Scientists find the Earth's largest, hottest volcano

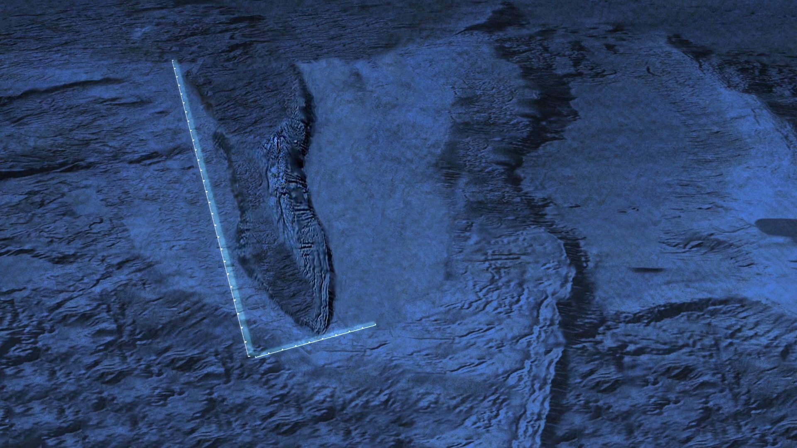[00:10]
The shield volcano Puhahonu is mostly submerged, with only a third of its volume above the sea level as atolls named the Gardner Pinnacles. According to the survey,
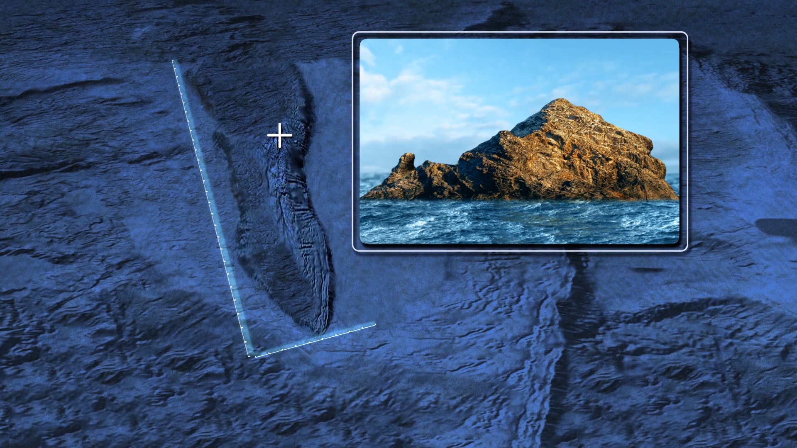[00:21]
Puhahonu is 90 kilometers wide and 275 kilometers long, or twice the size of Mauna Loa, formerly the world's largest known volcano.